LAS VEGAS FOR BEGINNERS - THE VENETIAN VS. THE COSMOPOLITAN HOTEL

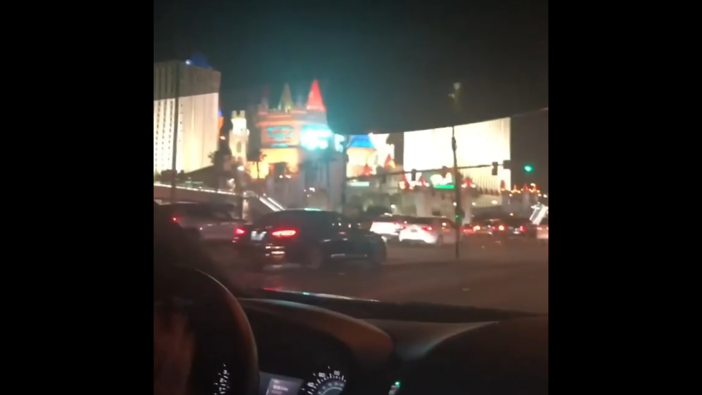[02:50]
i got there as soon as i exited the airport and got into a cab to go to my hotel which is a short drive you know all these lights just hit me the city is so
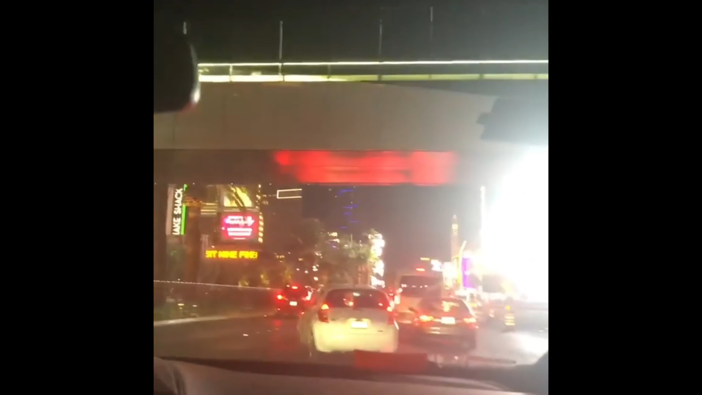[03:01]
grandiose it's so sparkly as you're driving towards your hotel you don't even know where to look and the excitement already built